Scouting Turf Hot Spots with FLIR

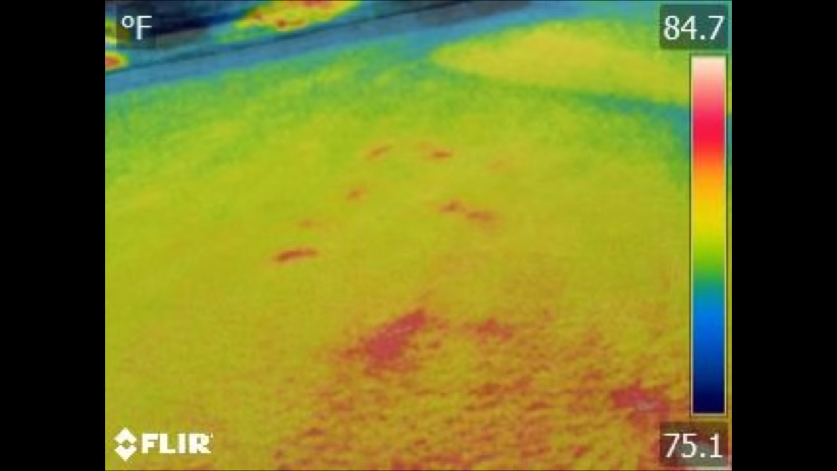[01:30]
On screen: scale top 84.7°F, scale bottom 75.1°F
And so the soil is low in water there's less water to transpire and so when it's sunny out and the plant can't transpire those hot spots will heat up and then if they heat up to a point they'll start to see wilt.
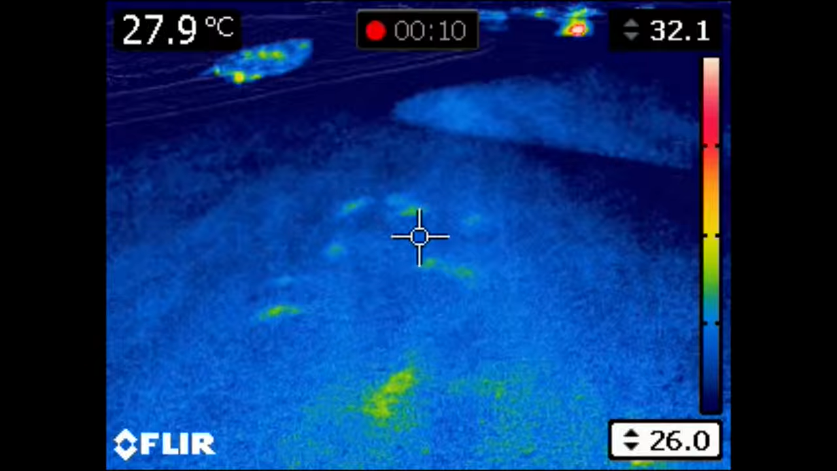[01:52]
On screen: spot 27.9°C
And so the theory here is we can actually see the plants heating up in those hot spots before we actually see them wilt in the field. And so you can very simply just go around and scan your greens. How is the best way to use this?
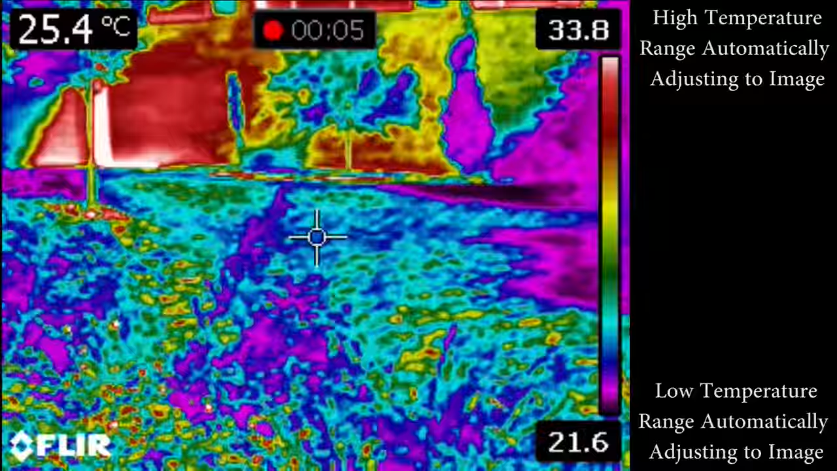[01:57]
On screen: spot 25.4°C
Most of these cameras are adjusted so that the range automatically goes from the coldest point to the hottest point.
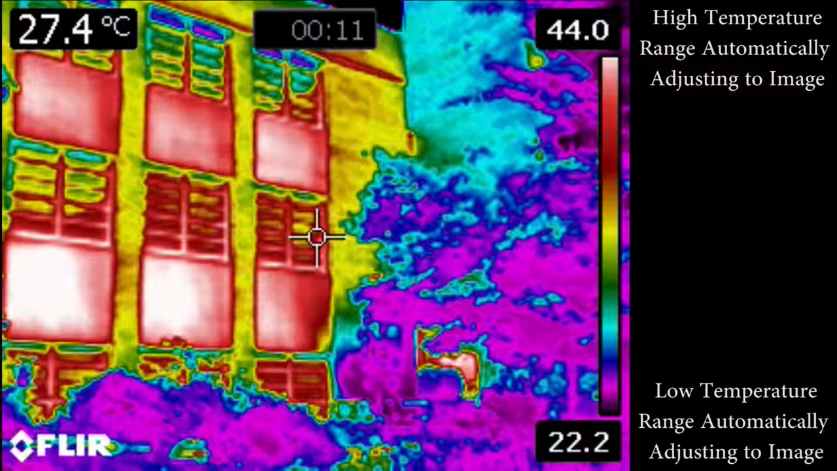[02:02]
On screen: spot 27.4°C
And that might be good for taking a picture but when we're scouting for spots we don't want those ranges jumping around.
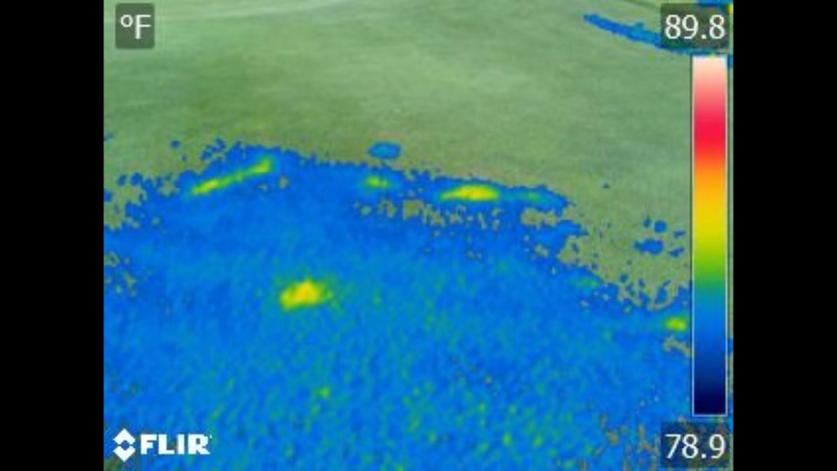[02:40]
On screen: scale top 89.8°F, scale bottom 78.9°F
There's plenty of times where the grass may look dry because it's beat up especially during a tournament where we're mowing and rowing a lot. And our eyes may deceive us. We look at this camera and we can see yes maybe it's a little beat up but it is still transpiring.